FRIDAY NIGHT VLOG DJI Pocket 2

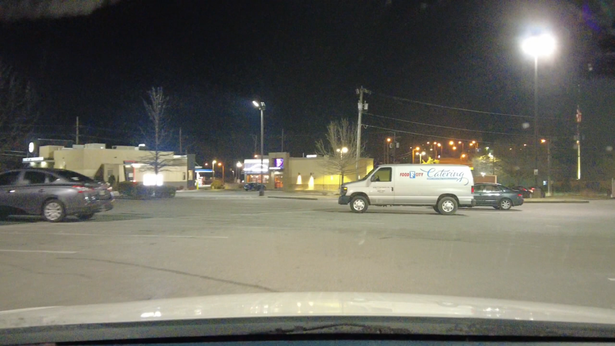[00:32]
I don't know if they still got somebody pulled over I'm leaving the Green Acres shopping center
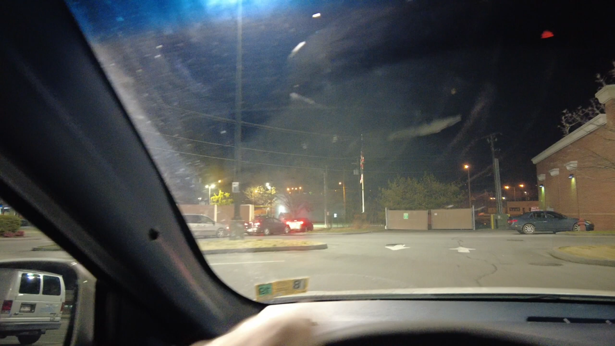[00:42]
oh that they've got somebody put over across the street and this clown right here see this van's got the drive part completely blocked you're not supposed to do that but everybody don't have common sense so
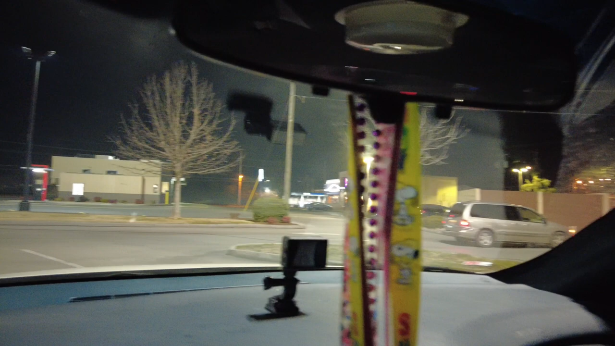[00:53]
we'll go around it see right here out in the middle of the road got a handicap tag look here I got the right tag on the car
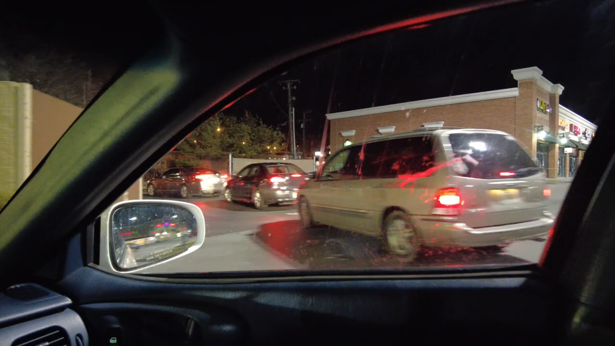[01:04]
got the whole road block no words it's he's at Tonko they're at Tonko Bell and they have the entire road blocked he's uh he's uh in line but he's state he's out in the middle of the road that's against the law state no
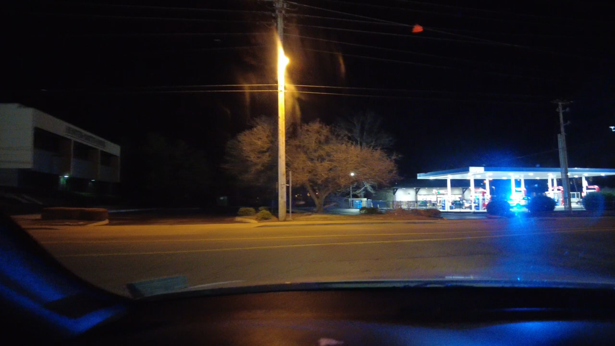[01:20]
it's Green County I started to say it was state troop it's Green County uh not Green County Sullivan County
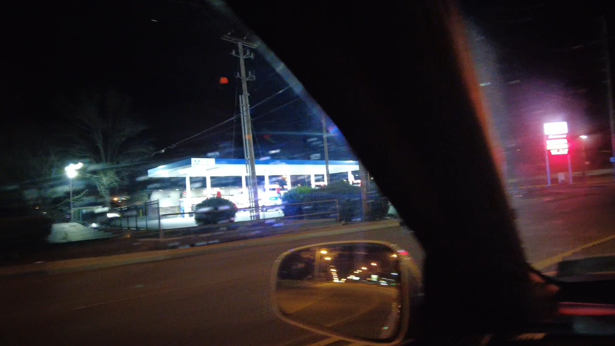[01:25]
I'm not in Greenville Tennessee see right there got them got them one
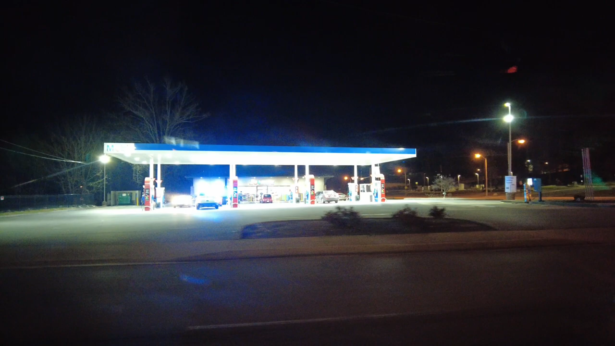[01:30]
buck them down you know you break the law you go to jail around here people I'm turning right so I've got to get way over here
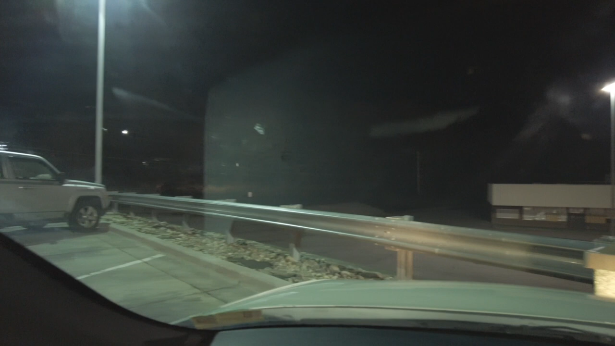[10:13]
and i'm going to sit here in the car before i order two quarter pounders and sip on my hot coffee enjoy it while it's hot i will be back shortly my friends and down the hill is angles that's angles grocery
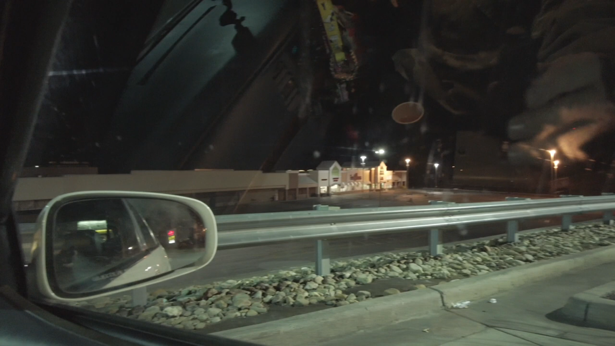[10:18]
store right down there i'll be back
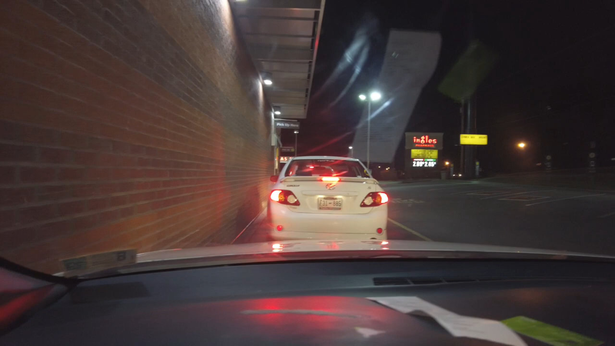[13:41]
kingsport so i'm in the drive-through now this is the first window this is where you pay for your food you see there's cars in front of me so that's where i'm at at